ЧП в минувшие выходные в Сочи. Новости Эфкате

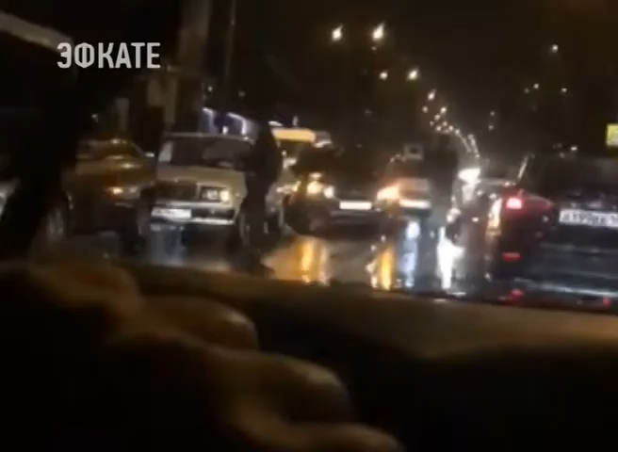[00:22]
А 4 марта на мокрой дороге столкнулись сразу шесть машин. ДТП произошло на Донской в районе мясокомбината.